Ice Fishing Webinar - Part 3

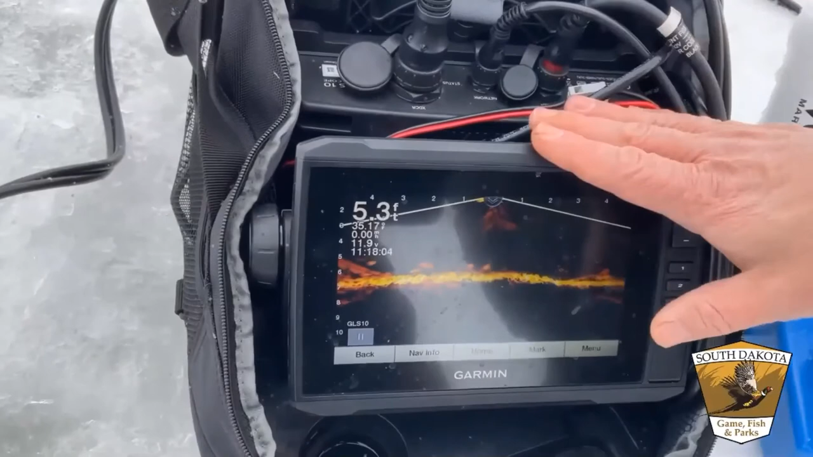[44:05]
On screen: depth 5.3 ft
this hummingbird makes one you can get a helix 5 or 7 for $500 $600
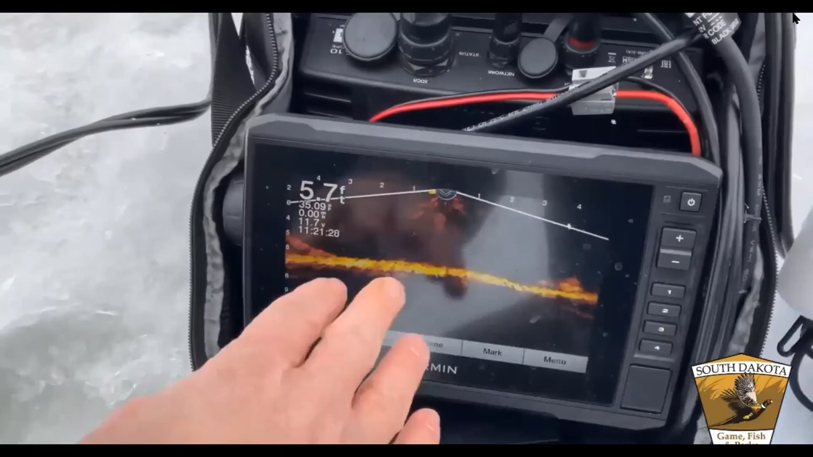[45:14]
On screen: depth 5.7 ft
in it'll be enough to bring them back in they'll notice that movement let's see where I am okay jig is at the bottom and I'll probably if I just start moving us around a little bit whoops where am I
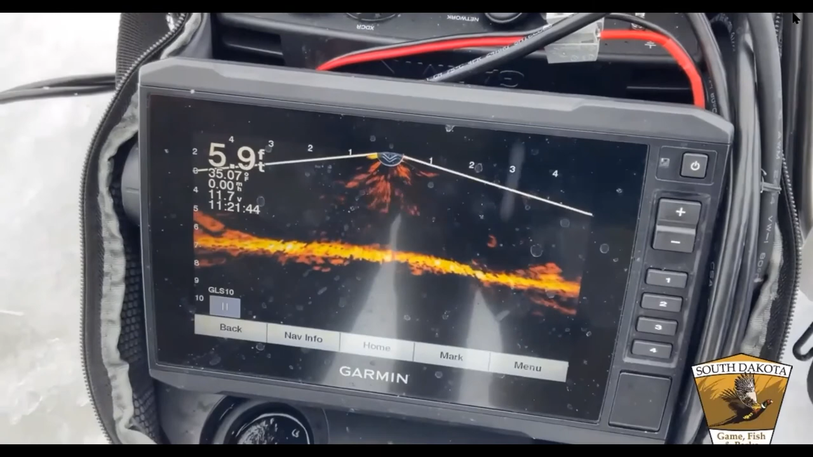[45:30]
On screen: depth 5.9 ft
okay those fish will probably move back yep there's a fish coming towards it on the center of the screen on the bottom so just that little bit of movement brings them right back on to right below where my jig is
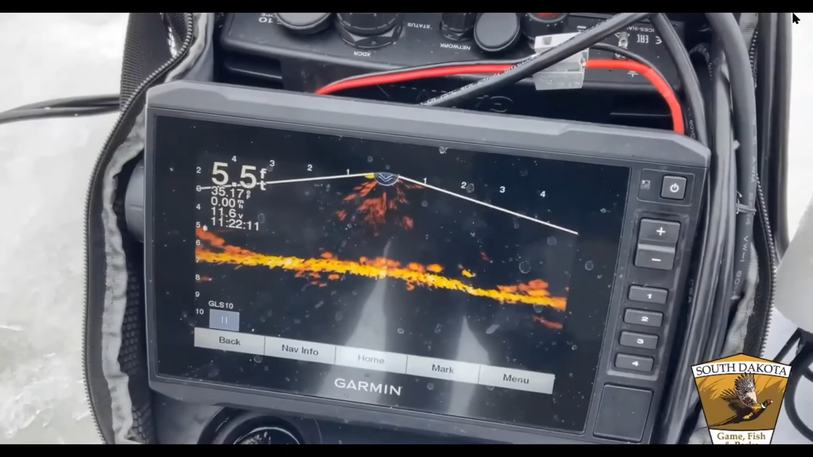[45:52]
On screen: depth 5.5 ft
quite amazing what you can learn from fish movements and how they react to a lure yep it really is oh I just missed them yeah so they don't have to be directly underneath you when you're fishing I mean dropping that jig down is going to bring fish into the area too I mean they see that bait coming down it's it's food gonna have to check my bait see if I still have it on there in a minute but yep those fish came right back in there so and that's the beauty of these with the vexilar any type of fish sonar you
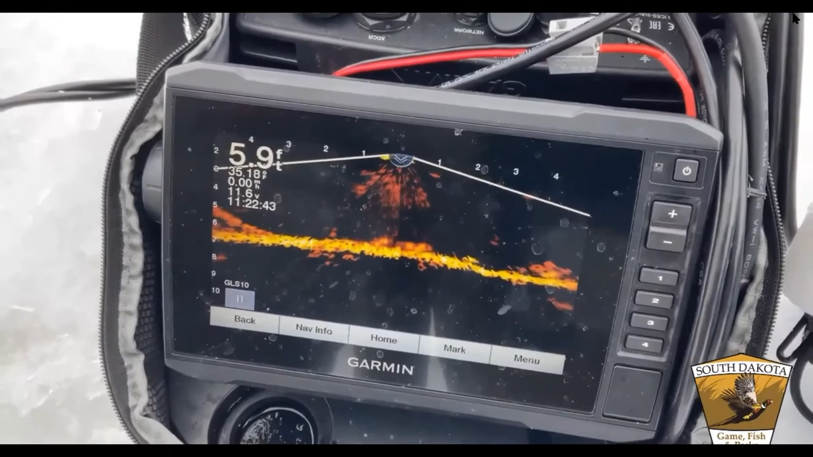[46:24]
On screen: depth 5.9 ft
know if there's fish underneath you or not so you're not I mean if you have a hand auger you don't want to drill 20 holes around the lake trying to find fish so this lets you drill a hole if they're there you fish if not you move on
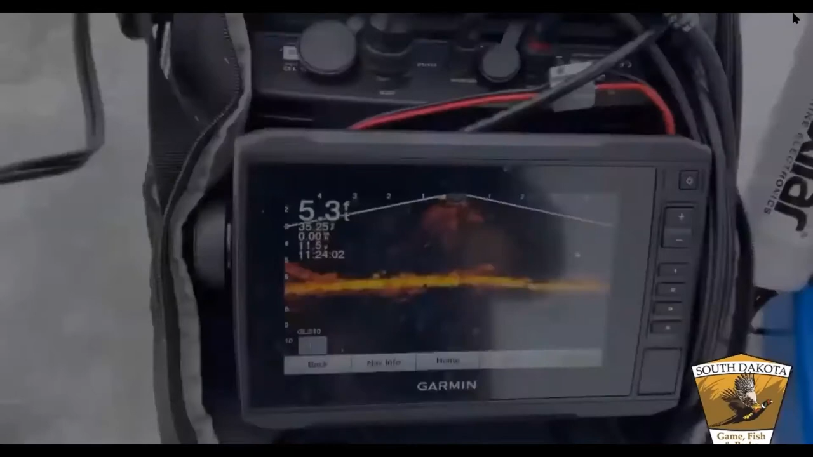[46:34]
On screen: depth 5.3 ft
we gotta catch some fish yeah we do okay there's one coming up hard got him
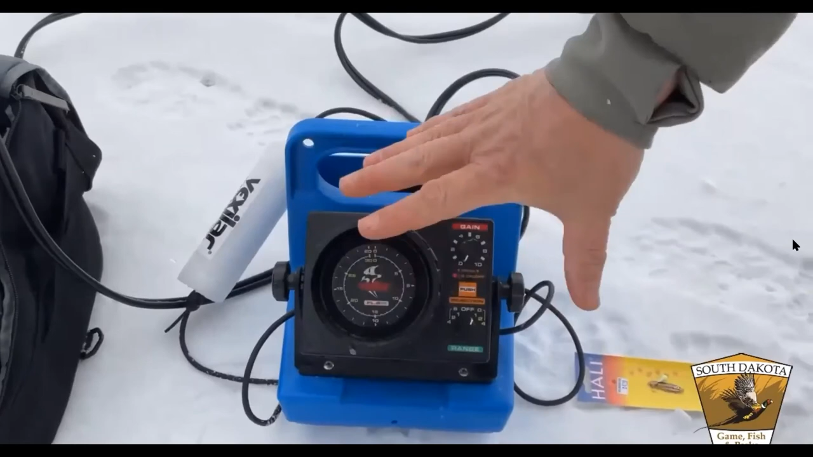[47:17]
that'll clear up your screen if you're interfering with someone next to you so they can be used side by side or close to each other without any problems now some of these units will actually have